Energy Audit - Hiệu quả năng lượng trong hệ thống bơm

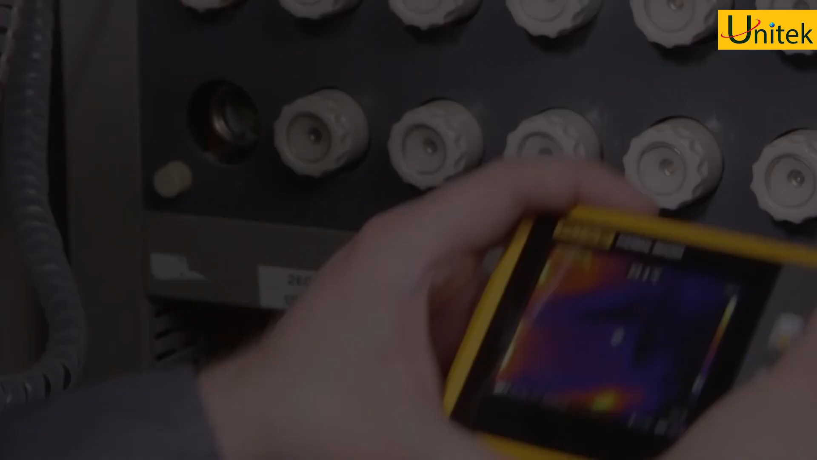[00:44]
Tiếp theo là phân tịch ảnh nhiệt để kiểm tra các điểm phát nhiệt bất thường có khả năng gây cháy nổ và hư hỏng thiết bị như tủ điện,